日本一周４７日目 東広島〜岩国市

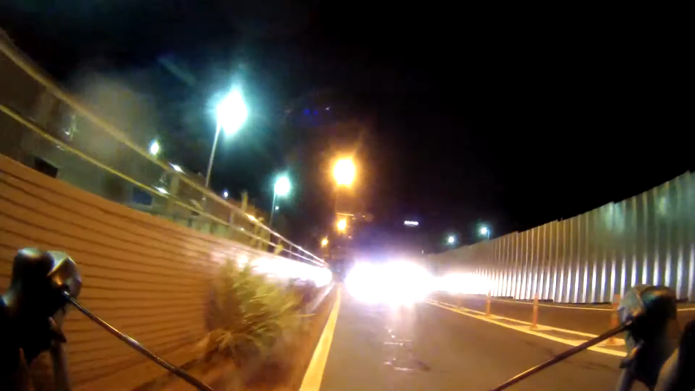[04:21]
さあこのトンネルをですね越えましてあーこれ間違えたなぁ
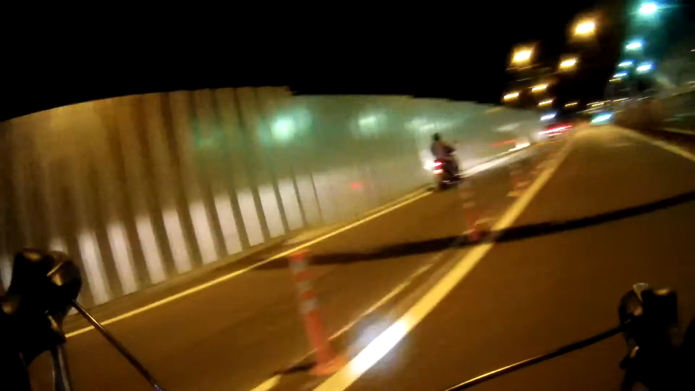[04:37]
あっちだなぁ
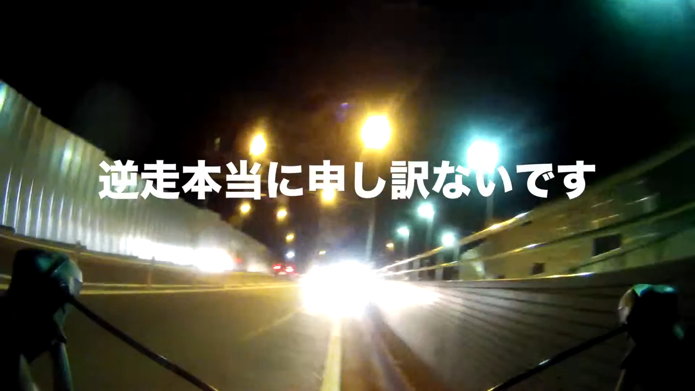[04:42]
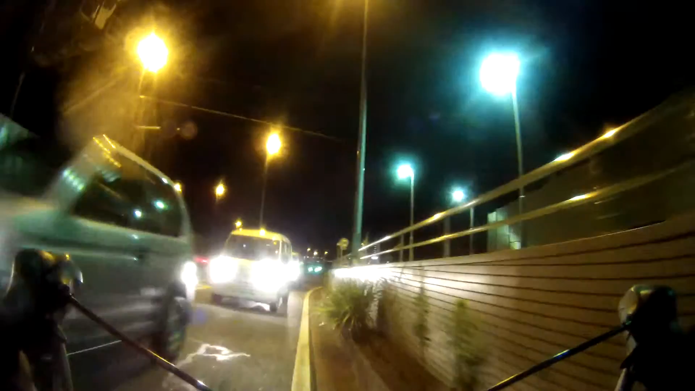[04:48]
申し訳ないこっちですね
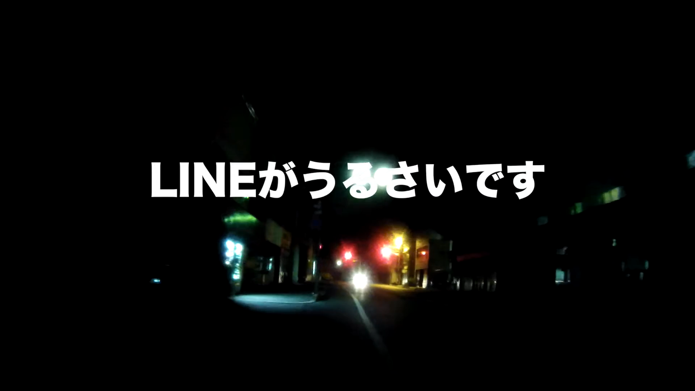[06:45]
意外に広島広いんですね
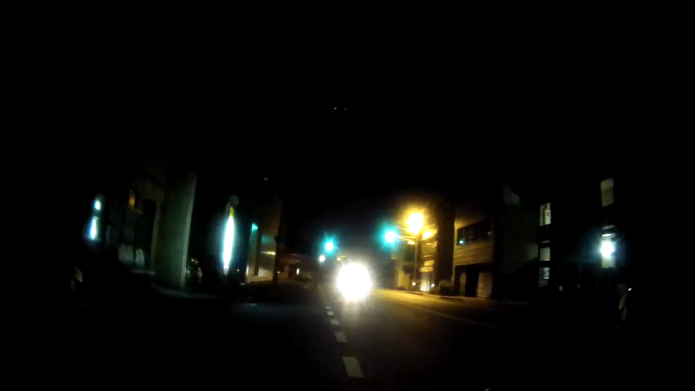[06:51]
早くしないとね台風がね来るんではないかとちなみにこれ今走ってるところがですね左側が海岸で右側が山になります